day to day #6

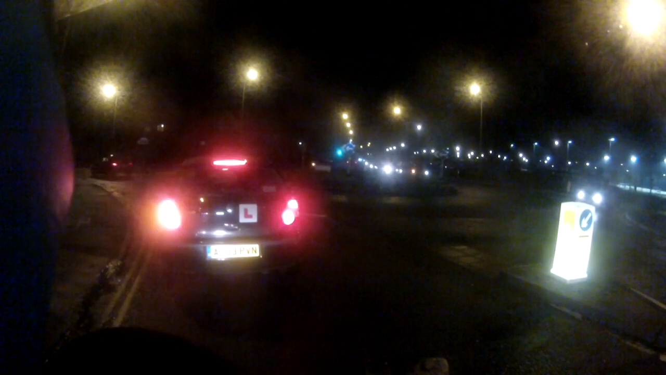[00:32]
Brilliant. Start your car back up, mate. Take it easy. Just chill. After this white car, you can go. There we go, buddy. Nice one. The hell if people used indicators, though, wouldn't it?